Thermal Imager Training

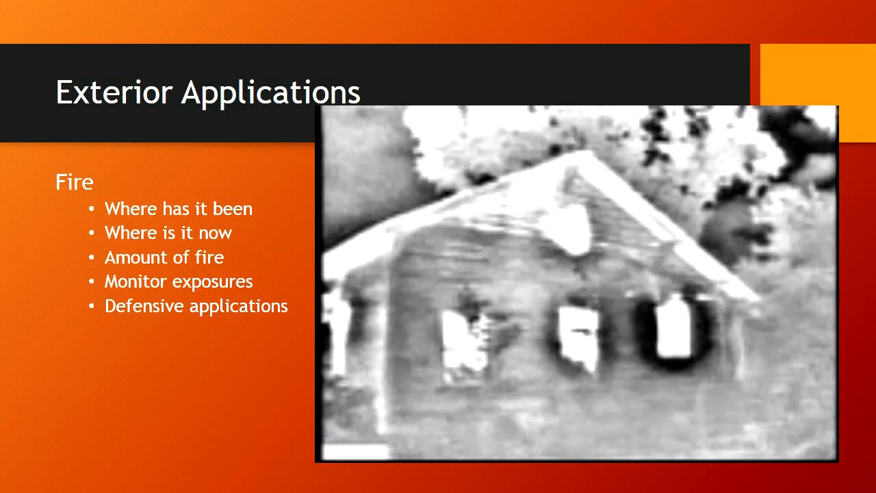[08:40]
If you have extreme amount of smoke and fire. We can monitor the structure with it too.
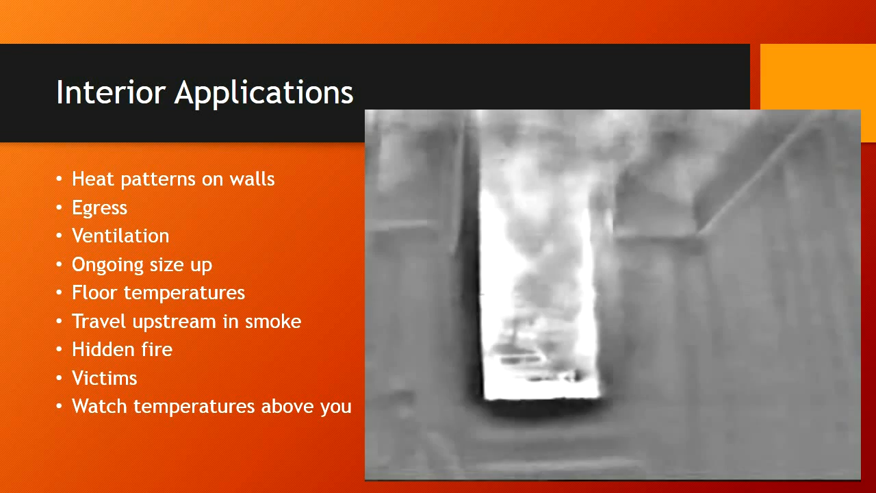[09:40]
Floor temperatures can be monitored with this also. But we need to realize that those aren't always going to be accurate readings. Especially if you are considering a fire in a basement. Travel upstream in smoke. You will be able to see the smoke. The direction it is moving. If you travel upstream in the smoke.
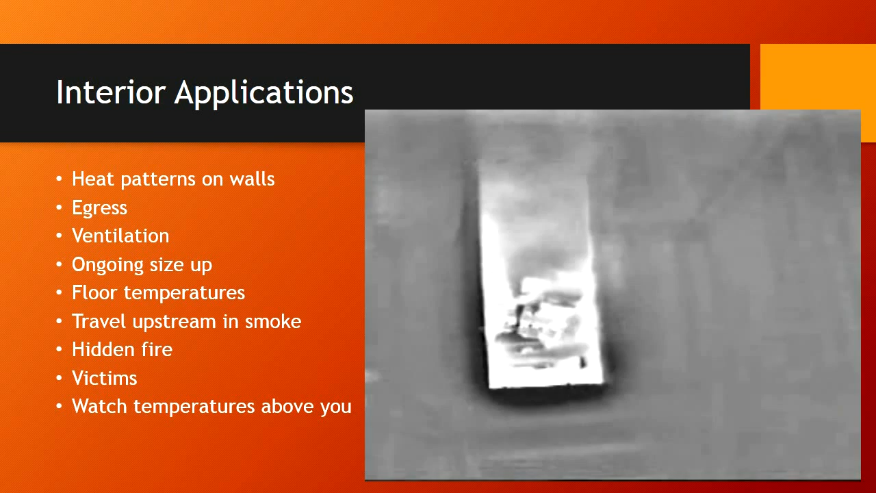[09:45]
You know you are going to be going towards the fire.
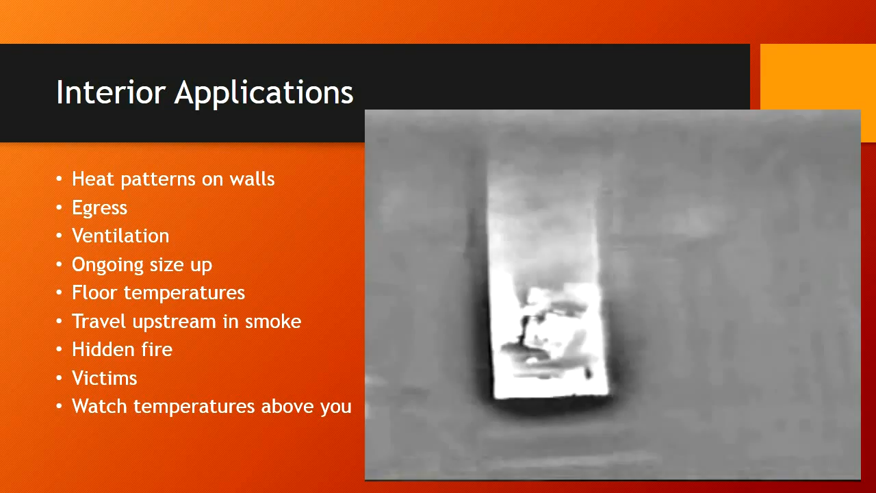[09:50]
You can look for hidden fire with it. And of course one of the primary functions is to find and locate victims. Watch temperatures above your head.
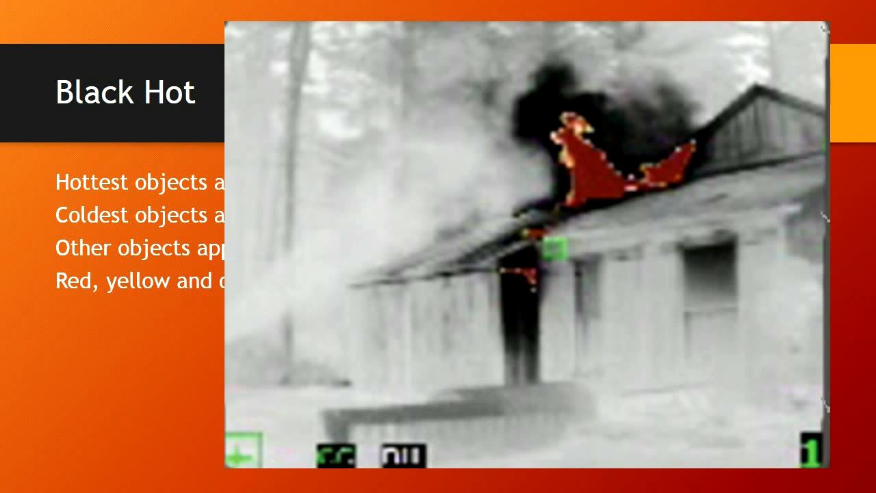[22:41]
Fire and ice. This and other palettes.
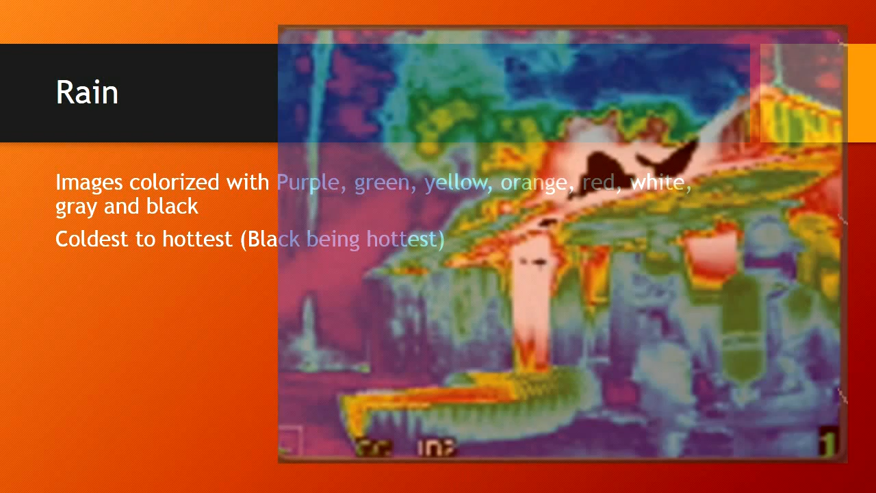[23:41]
We are used to white being hot. And with all these colors.
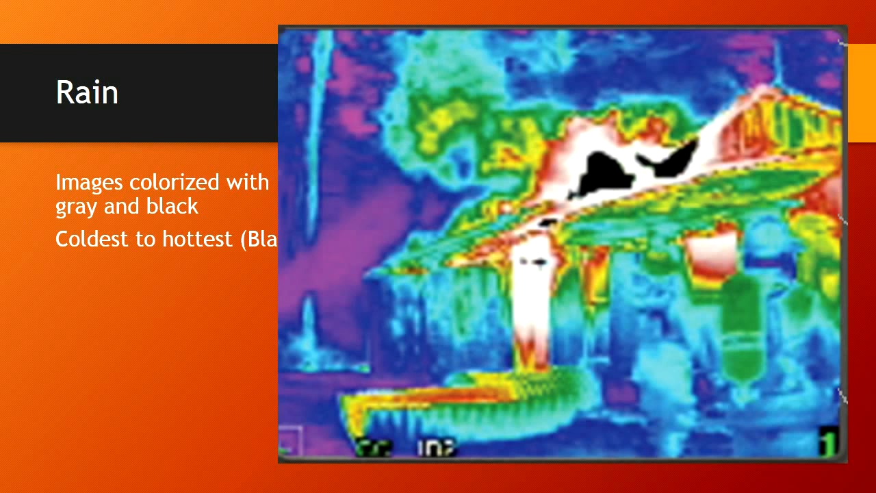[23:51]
Involved. It is going to be a difficult image to interpret.
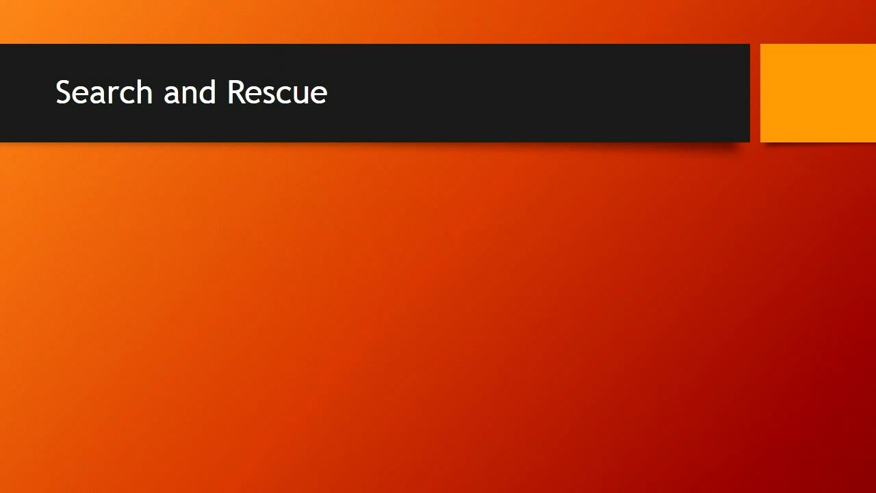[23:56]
Search and rescue mode.
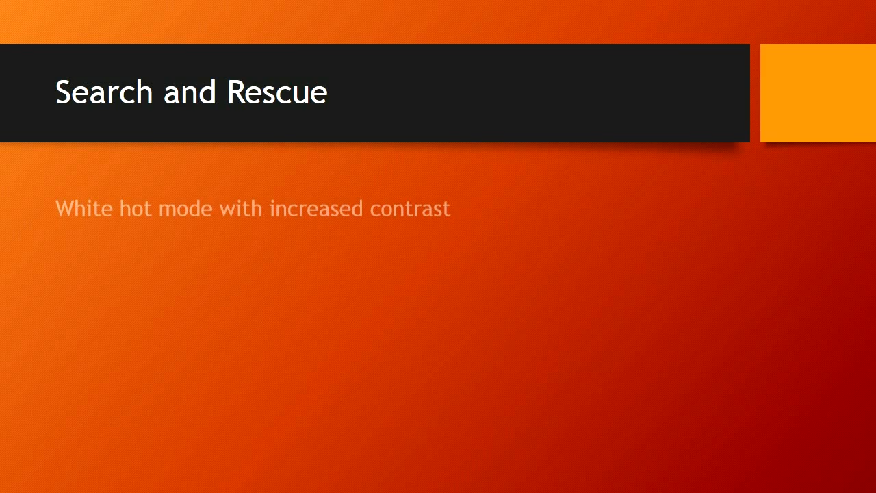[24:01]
White hot mode with increased contrast. The other difference with the search and rescue mode is that we are not going to have the color palette at the high end of your spectrum.
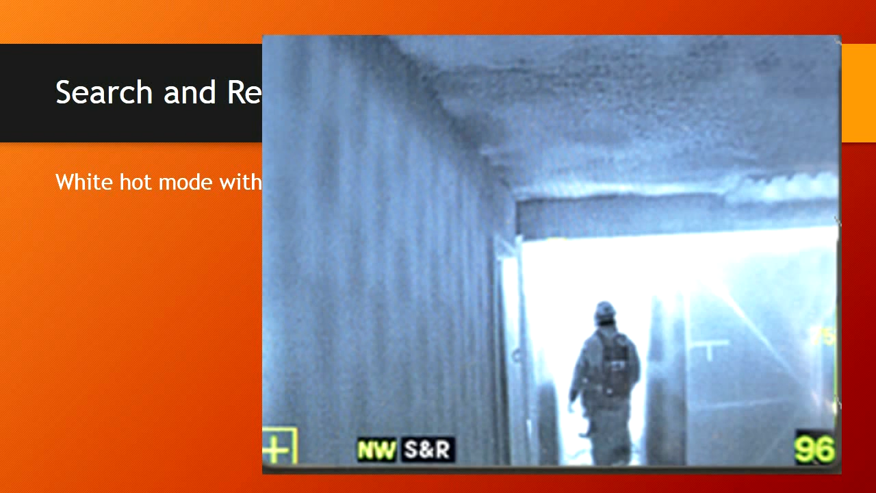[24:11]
You are also going to lose your temperature bar on the right side. We have also. It is not written.
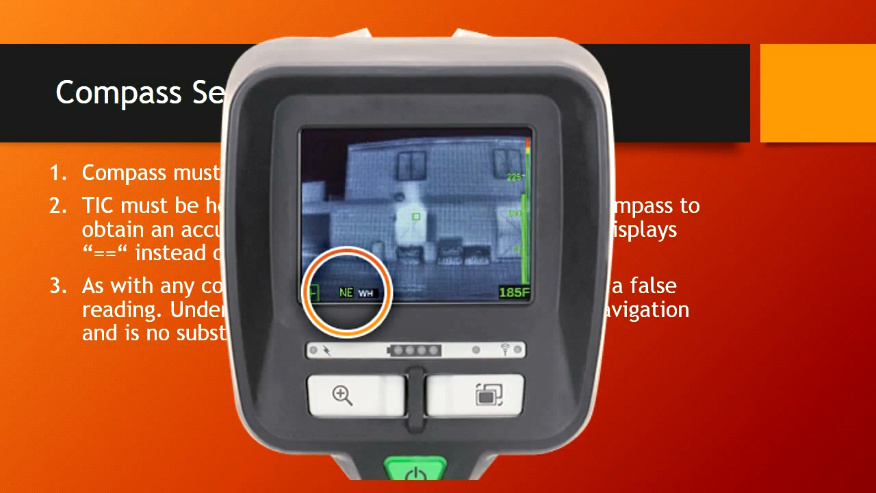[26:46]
Laser range finder. Don't aim the laser into the eyes of your crew or other crews.